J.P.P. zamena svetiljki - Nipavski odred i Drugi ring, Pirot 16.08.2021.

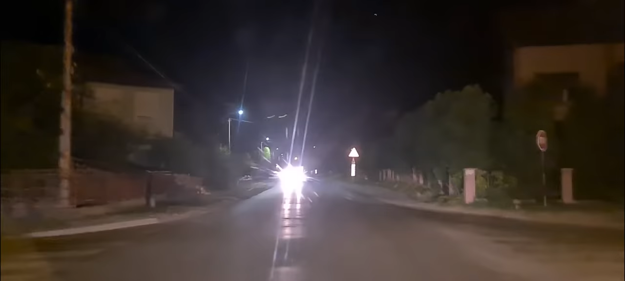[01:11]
Ove su voljda ove nove. Ovo su JPP.
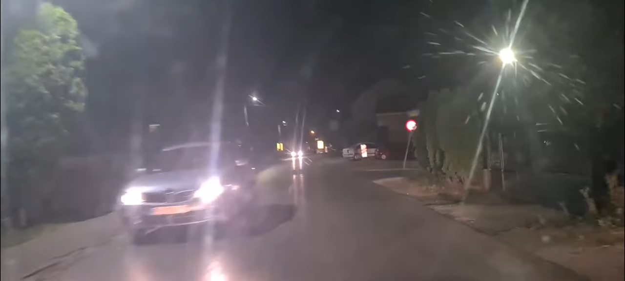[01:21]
Javno privatno partnerstvo. JPP. Mada može i drugači da se kaša. Jel da? JPP. Evo, dotve. Ova žuta je stara. Žučko. Ajmo da vidimo drugi ring.
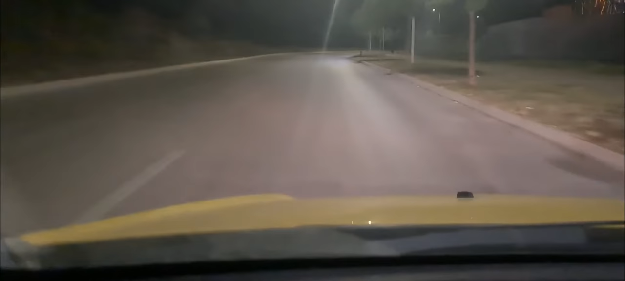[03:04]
Kad nema. Kako li bi bilo da ja ugasim svetlo? Evo, sad je tamo mrkli mrak. Mrkli mrak. Evo, ta strana, mrkli mrak. E, pa, pa. Evo, građe se.